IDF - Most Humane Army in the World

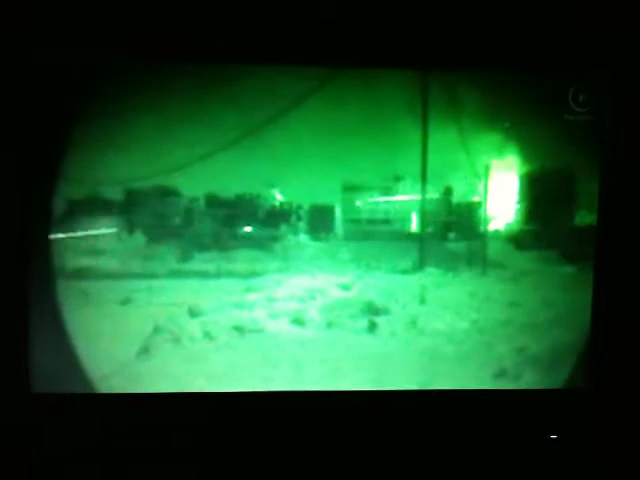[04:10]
You fly over Gaza, you see someone shooting at you.
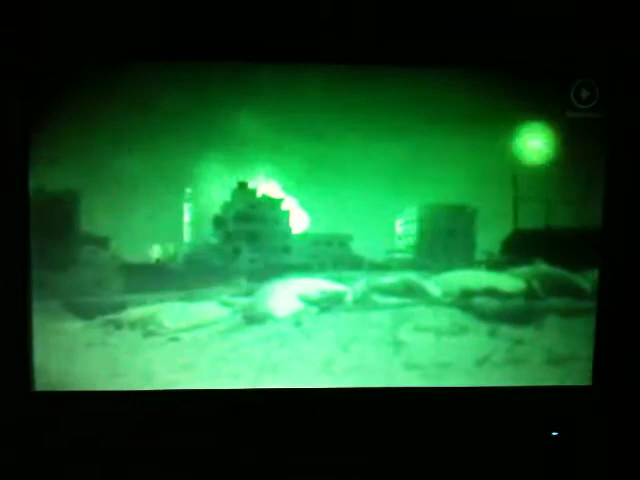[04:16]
You can see the bullets flying up. You still do not have the authority to shoot back.
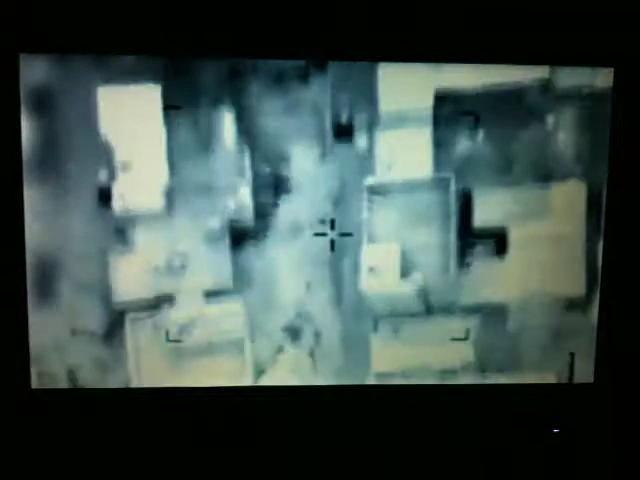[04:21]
This is frustrating. Because what else do you need? This is a smoking gun.